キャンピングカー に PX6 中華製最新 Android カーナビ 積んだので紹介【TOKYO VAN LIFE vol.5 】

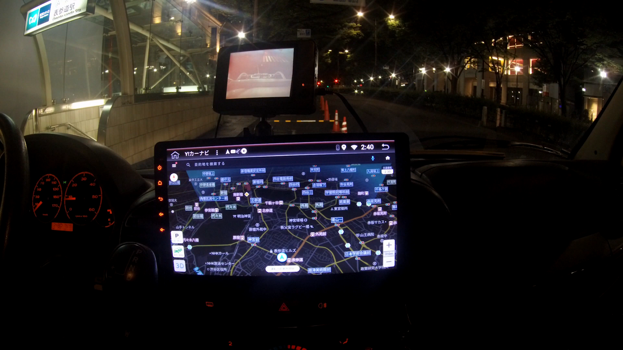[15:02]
池袋の方に行きますかねで、目的地、ヤフーカーナビだとここで声で入れます
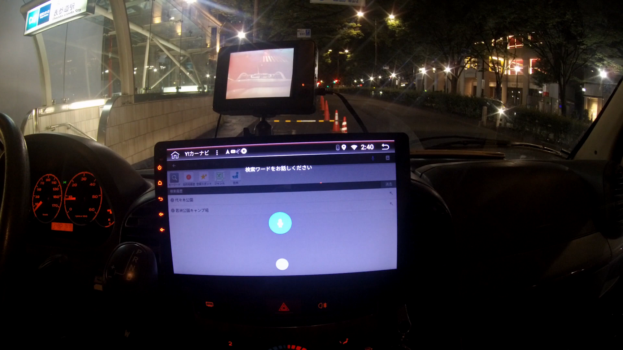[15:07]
池袋駅はい、出ました
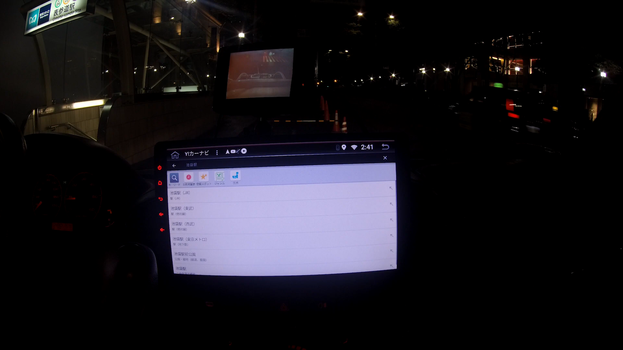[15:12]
はい、で、ここへ行くえー、
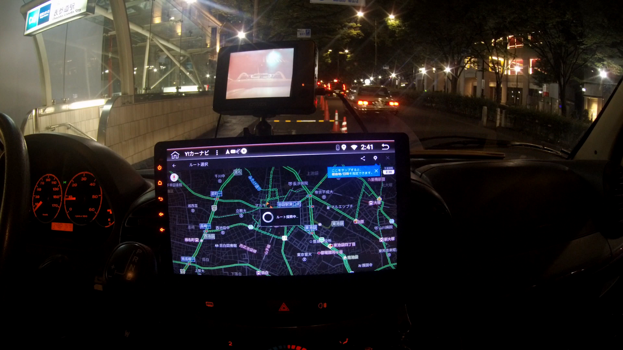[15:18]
で、まあちょっと映ってないかもしれないけどここにオススメルートと高速優先と一般優先ってありますこれがグーグルマップにはないですよね高速道路を避けることはできるんだけどあの、幹線道路優先とかがないのがすごい痛いんですよねグーグルマップはすごいスムーズでいいんだけどねじゃあ、
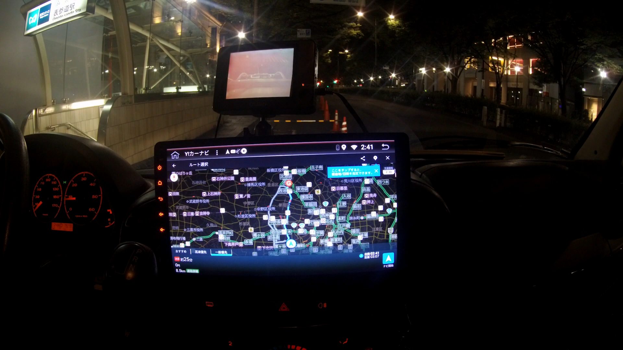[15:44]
これで一般優先のルートを選んでえー、なびってもらおうと思いますでは、出発しますちょっとエンジン音を聞きたいみたいなコメントを一番最初の時にいただいたんでまあ、これでエンジン音聞こえるかどうかはちょっとわからないですけどとりあえずエンジン音なんかも聞いていただければと思いますねでは、出発します
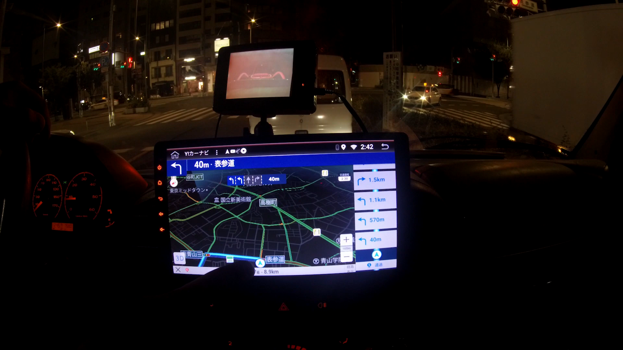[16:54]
こうしたらいいわけこうしたら直る案内再開案内再開を押すとやっぱこれ下に行くんですよねこれ意味わかんなくないですかなんでこれ
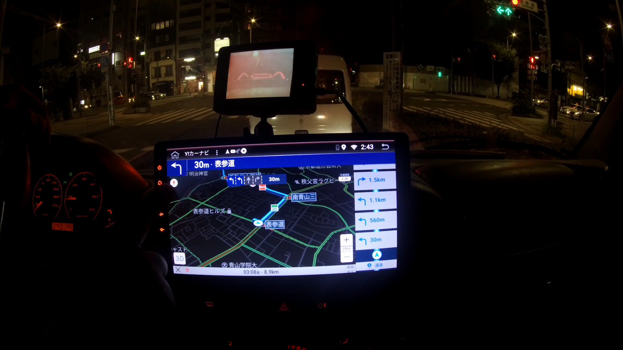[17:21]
画面の上が北になる機能でしょこうじゃなくて普通進行方向を表してほしいのに進行方向を表すときはこの自社の位置が下になるんですよねこれちょっと意味わかんないですねとりあえずなんかちょっとBGMかけようかな
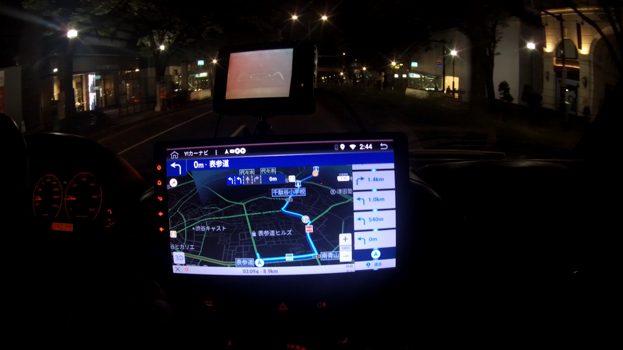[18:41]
でもまだUターンしろって言ってますねこのなんか臨機応変さはこのなんていうんですかルート外れた時の再検索の速さは多分Googleマップの方が早い全然早いまあちょっと新宿ぐらいまでこれで行ってその後Googleマップで帰ろうかな
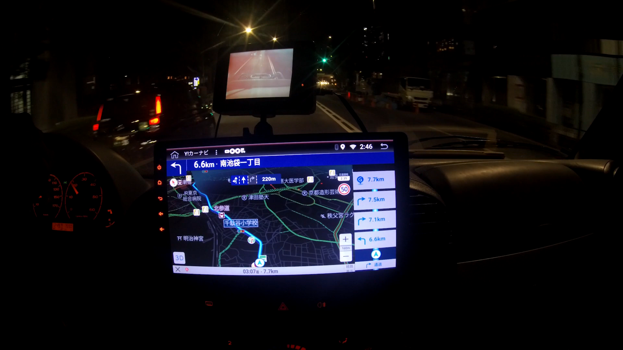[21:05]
夜なんでねタクシーがいっぱい走ってきますよこの車遅いんだ
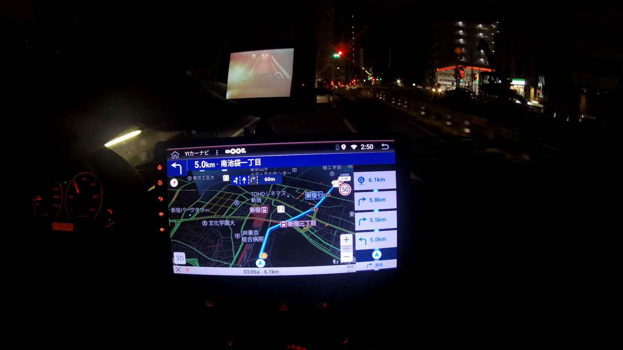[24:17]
バックカメラの画面ですこのカーナビ自体にバックカメラを付けることもできるんですけど僕の場合はキャンピングカーで後ろが全く見えないのでこれはバックミラー代わりにもなるんでこの画面は常時付けてます
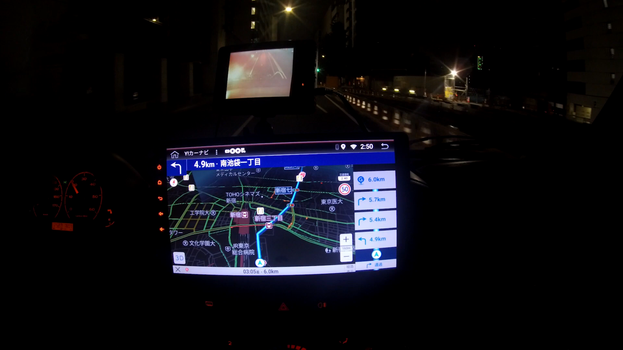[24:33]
なのでこっちのカーナビではバックカメラは使いでないですね
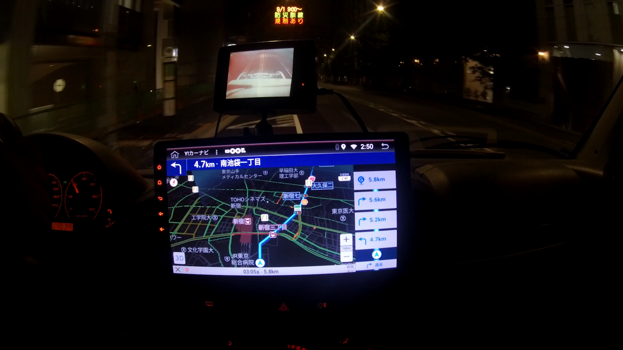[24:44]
はい、この明治通りの新宿の手前この辺とかすごい結構道路工事しててデコボコしてるんですけどこういうところは
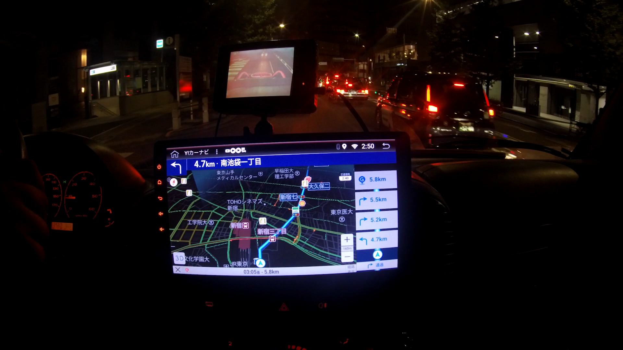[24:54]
やっぱりカタコトカタコト言いますね乗用車の方が全然乗り心地いいと思います新宿も着くのでナビをグーグルマップに変えてみます